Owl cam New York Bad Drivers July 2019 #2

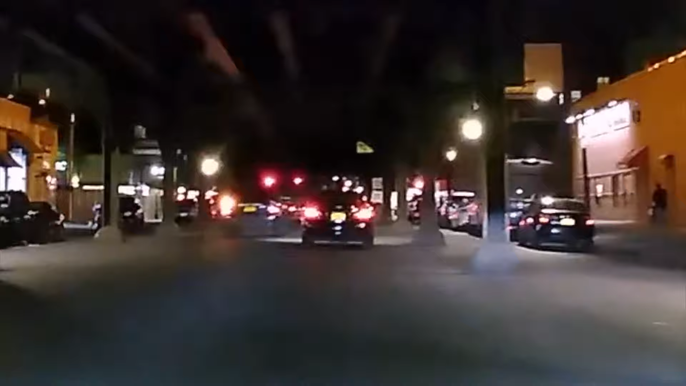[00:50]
Okay, presto. Impatient driver goes around car. Damn, it's gonna have to stop for a red light anyway.